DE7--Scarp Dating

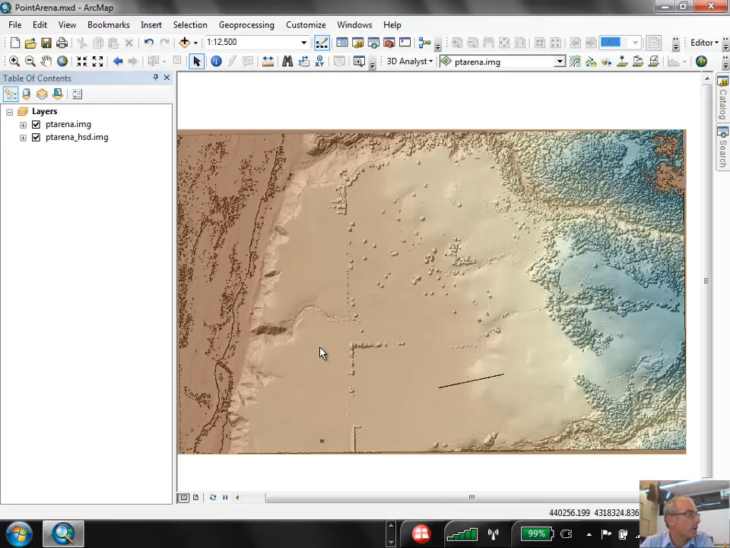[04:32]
Notice I'm only taking it from places where there's no river channel, because the diffusion only works on non-fluvial parts of the landscape. It's just a hill slope process. So, for example, if I go up this channel, I'm going to see a very different profile. And we could exploit this if we wanted to, but the rules for how fluvial systems evolve are much more complex than the hill slopes. So that's one reason... Oh, I go... There must be a... There's a hole in there. Let's try that again.
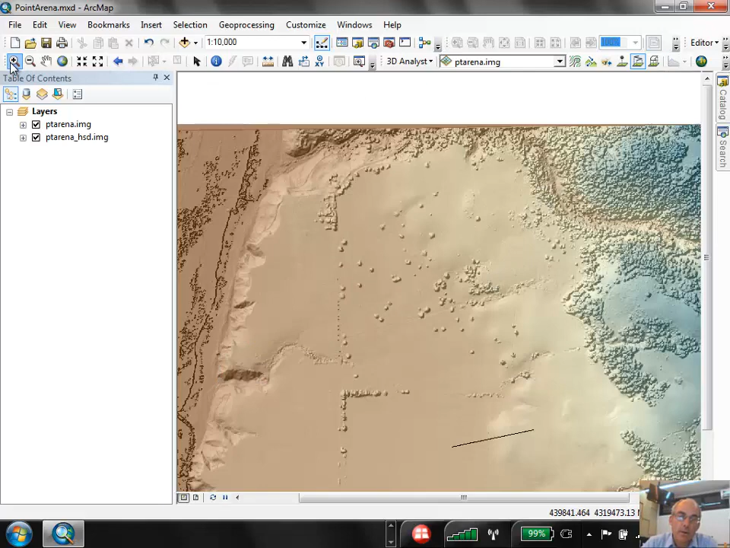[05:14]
The diffusion is really simple mathematically, so... Let me zoom in and see if I can avoid the hole. See, I must be hitting some bad... Oh, it's... Yeah, it's the slope. I see where it is. You see... I actually saw it. It's right... See right here, these little things... There, those are holes in the data from the LiDAR. There's no return. So you go around. Ah, phew.
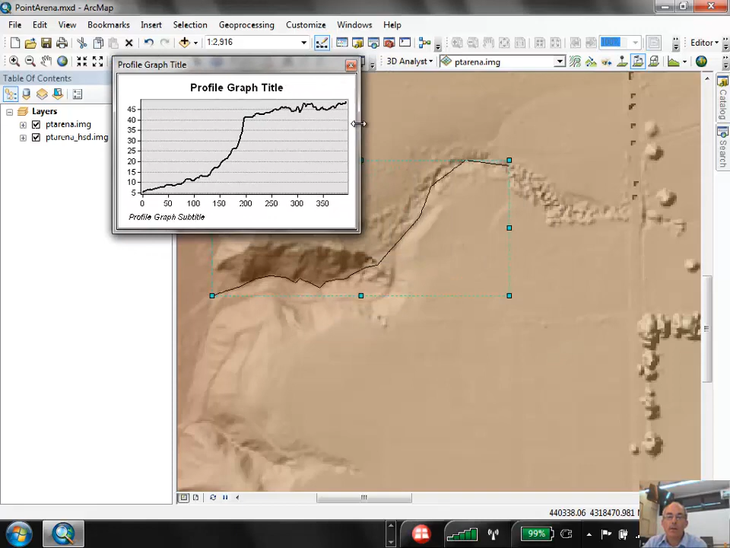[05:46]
So this is the fluvial channel profile. So it actually has a pretty good NIC point in it right here. And so the analysis of NIC points is something that we can do using fluvial rules,
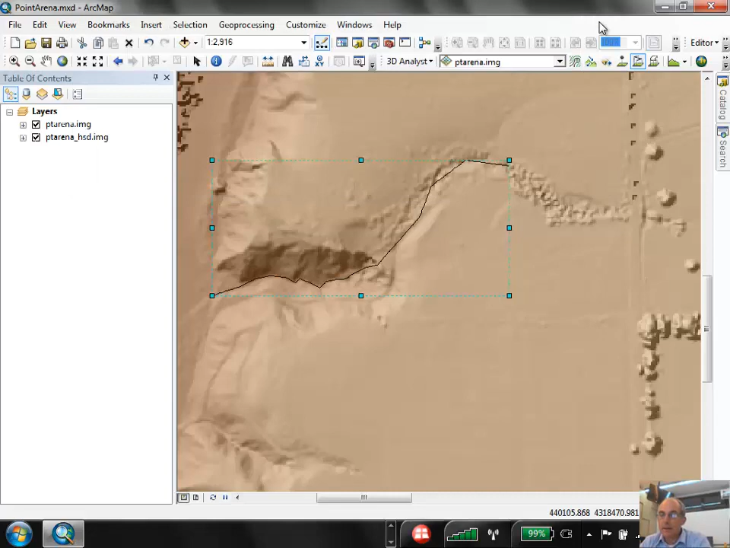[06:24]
So let's get that down. Okay, so now let's look at a few of these profiles, this terrace, this old one. There's one there. You see it's pretty smooth. Be careful not to get these bushes.
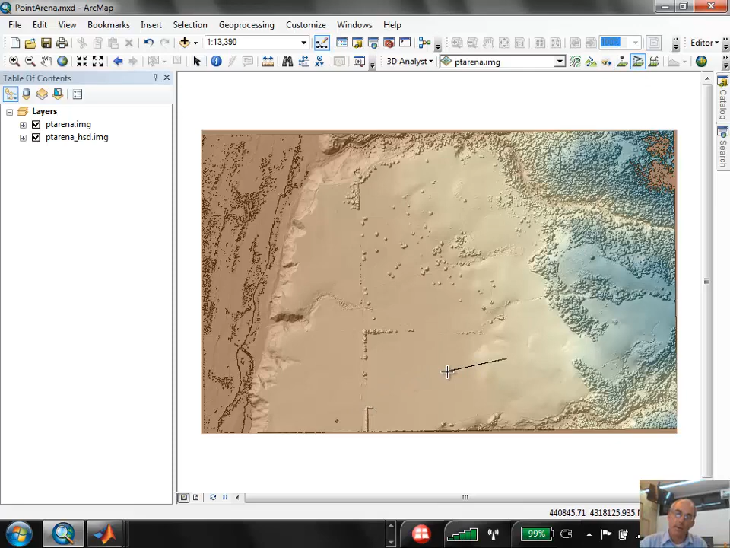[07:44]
and I can click here and here, and I make the profile, I can right-click Export, and I can export the data.